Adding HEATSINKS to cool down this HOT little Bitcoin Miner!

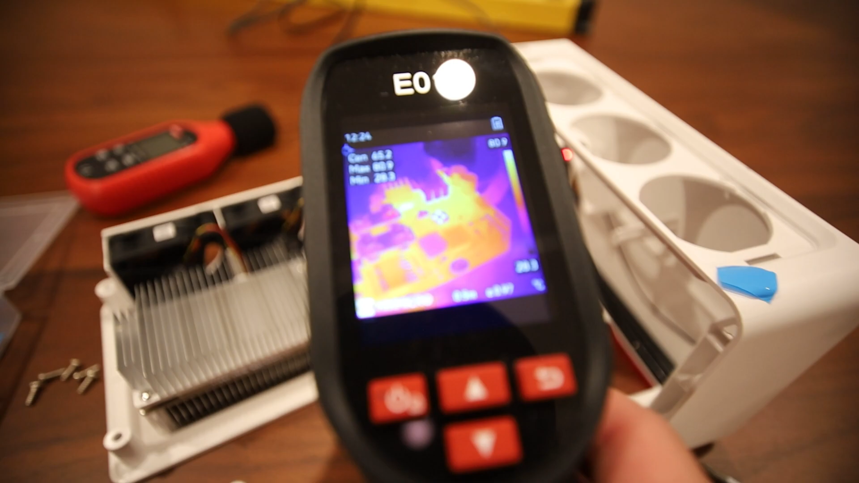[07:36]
okay it's the front chips are really not that hot the back one that I just talked about
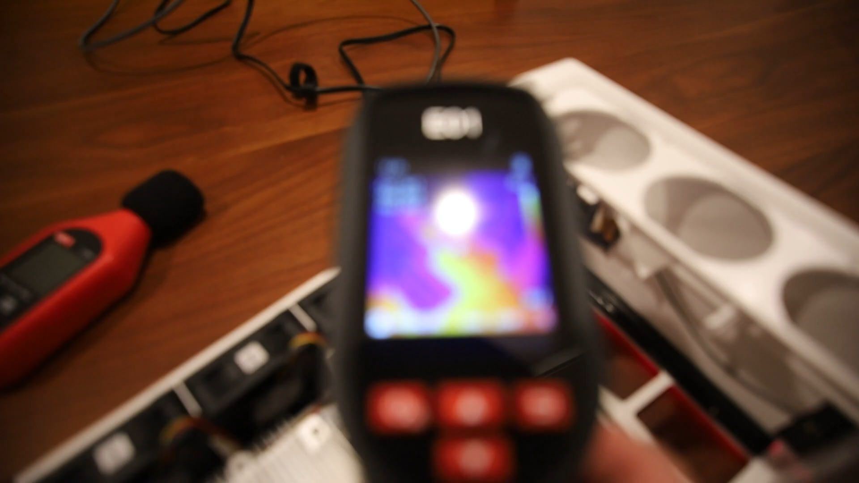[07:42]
the VRM in the back there that's showing about 79 okay
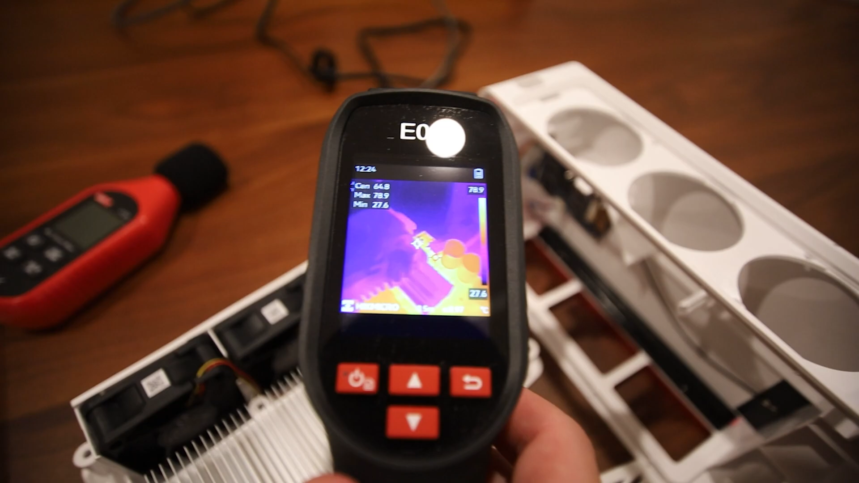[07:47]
it's back there right beside that capacitor I already have the heat sink on top of it 79 degrees
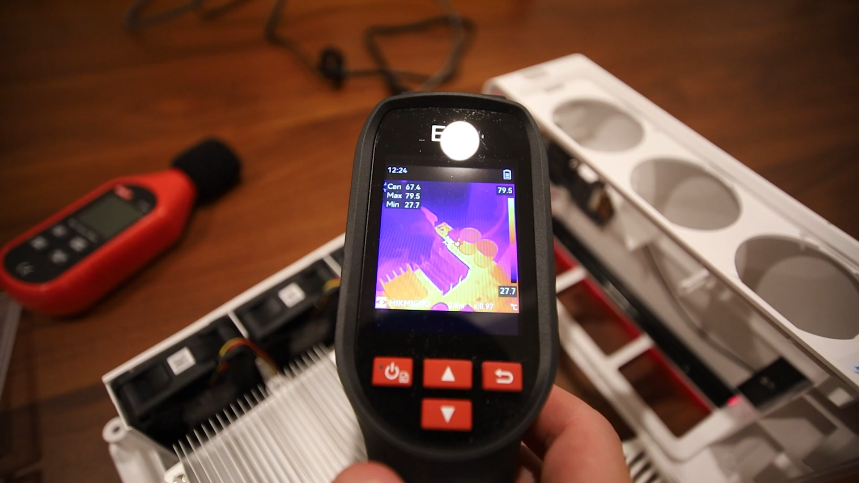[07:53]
Celsius okay so that one on the back is also a troubled one there there is no airflow going towards it
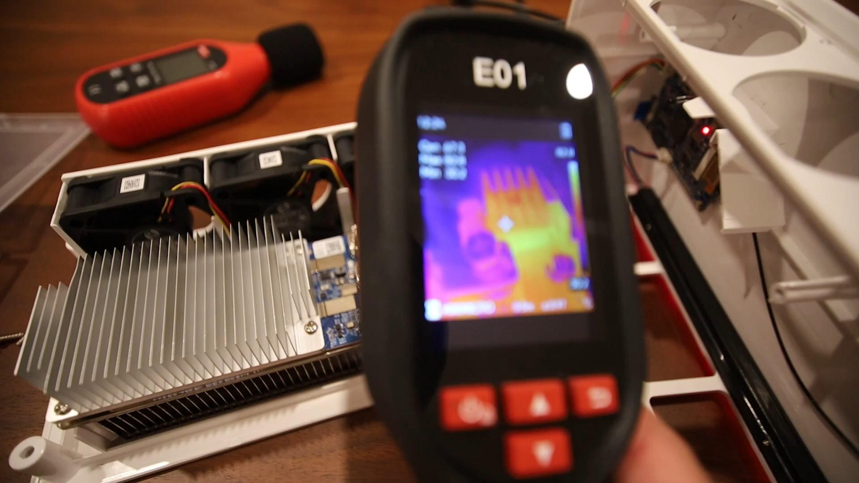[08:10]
VRM in my opinion was too hot okay but now that there is the heat sink on top of it it's now yeah look at that 82 degrees Celsius okay it's coming down now but granted once we put on the cover but I'll keep the